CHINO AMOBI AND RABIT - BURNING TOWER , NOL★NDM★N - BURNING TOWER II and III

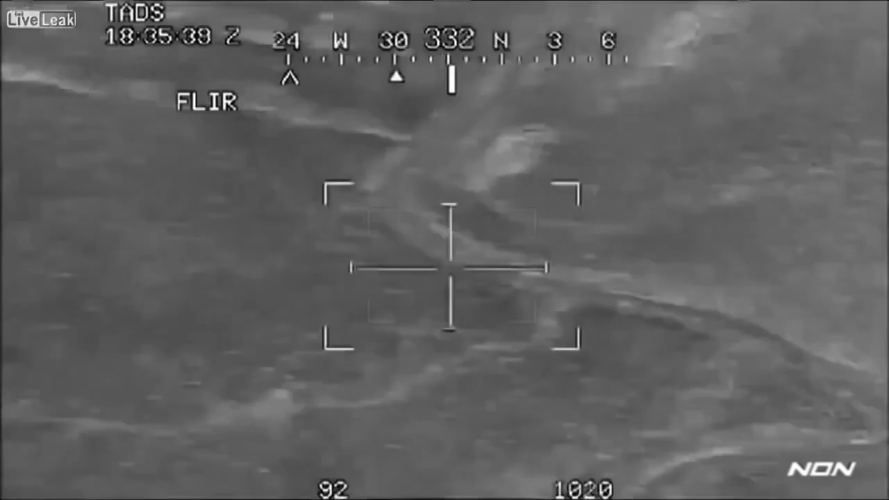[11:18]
Plenty of fuel remaining, however, we're almost Winchester. I've got one mover to the north running with weapons, getting a tactical advantage on you. We're going to be turning about to engage. Give me a constraint. And those Roger, that's clear to engage, clear to engage. That which we have.